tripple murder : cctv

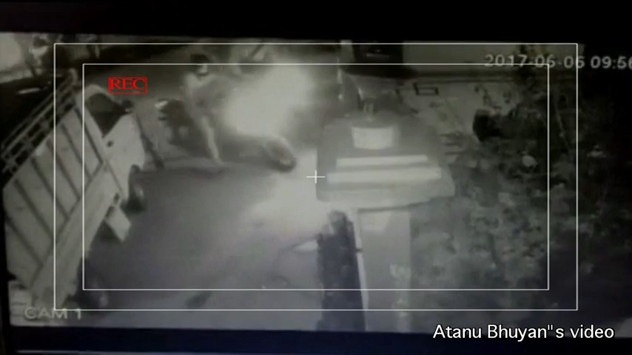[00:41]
सीसीटीवी बंदी हुई समग्र दृश्य यह घटना उत्तर प्रदेश सीतापुर एन मोटरसाइकल एजन व्यवसायी
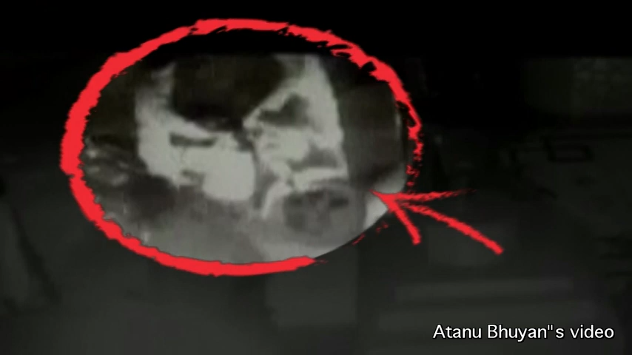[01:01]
सुनील जयसवाल नाम व्यवसायीजने लगत लैसे टकार एक मुना
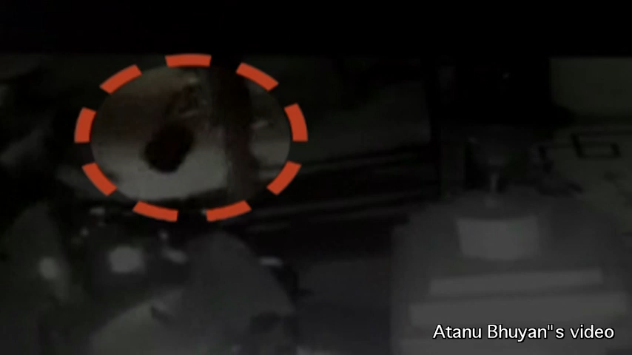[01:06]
कि सपनो तो भबा ना पीछे पीछे मोटरसाइकल दुर्बृत्तर दल एट
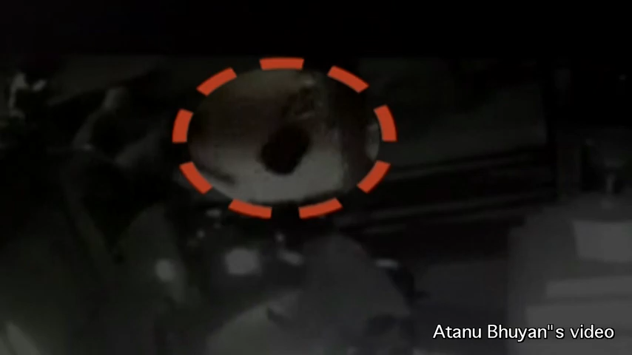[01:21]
दुर्बृत्तर दलटे तो घर सम्मुख आग भेटा दी हाथ थका टकार मुना तो कहि दी चेस्ा कर
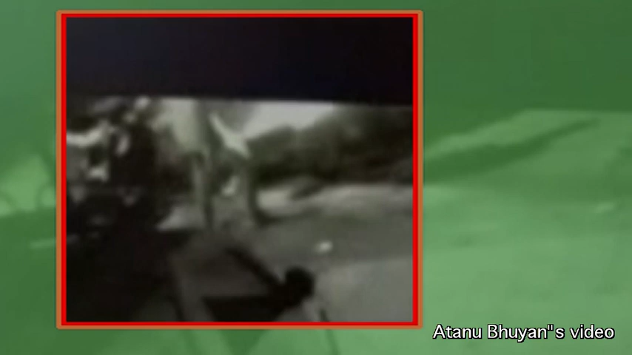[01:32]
दुर्बृत्तर निचे काखर पर गुली चालना कर
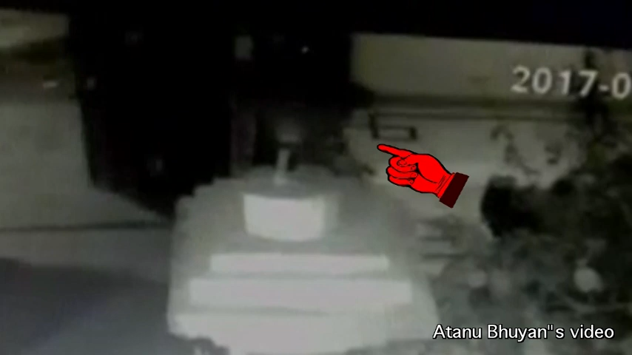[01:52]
एस पुत्र और पत्निये के बाधा दी चेस्ा कर
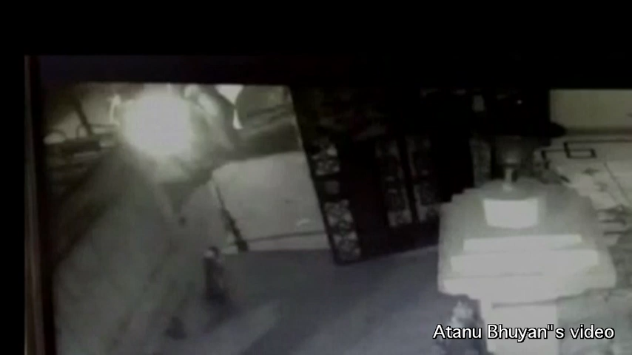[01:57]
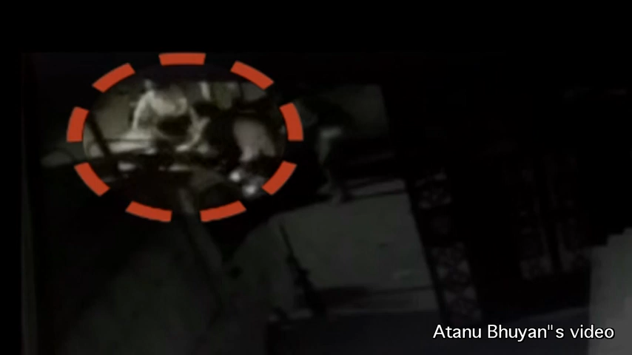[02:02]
किन्तु दुर्बृत्तर दलटे एबार गुली चालना कर पत्नी ले लक्ष्य कर
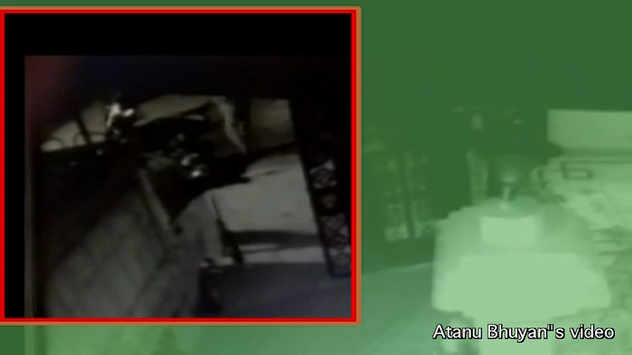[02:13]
गुली चालना कर पुत्र प्राणर भय पुत्र दौड़ी मारे घर भर
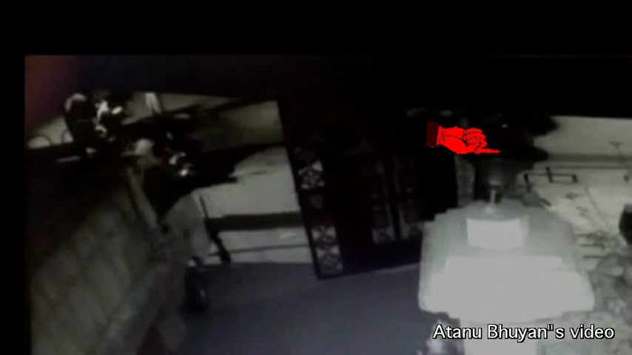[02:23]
कि गुलीबिद्ध पुत्र घर भर मृत्यु है घर बाहर मृत्यु है व्यवसायी जनर पत्नी